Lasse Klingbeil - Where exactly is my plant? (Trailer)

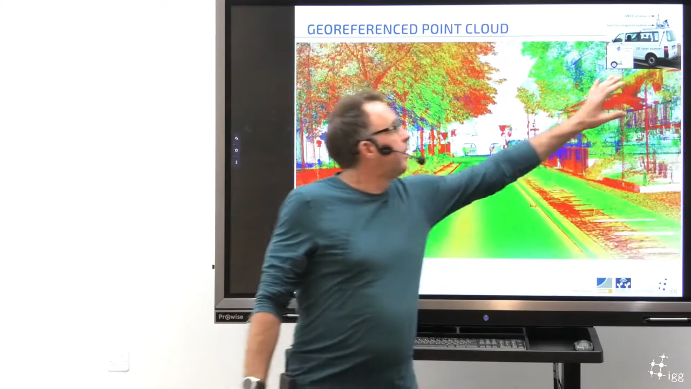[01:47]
I will also show some examples like this one where we use these methods based on a mobile system where we have a laser scanner, GNSS and IMU,
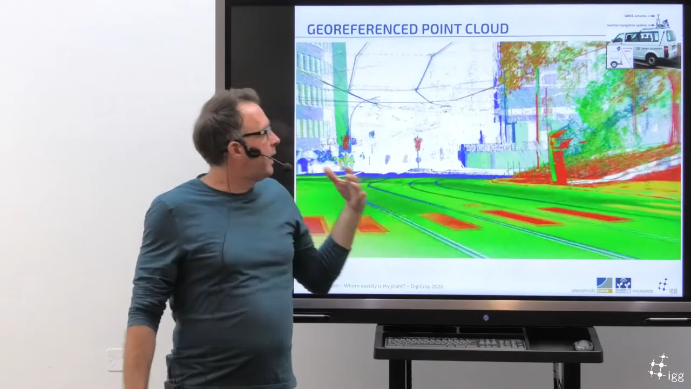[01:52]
and where we generate georeference point clouds with a very high accuracy as you can see here.
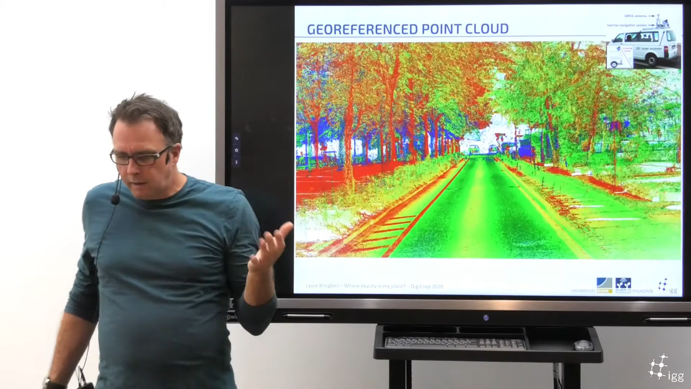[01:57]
Another example I will show is how we plan to do that in the field using these examples here with a robot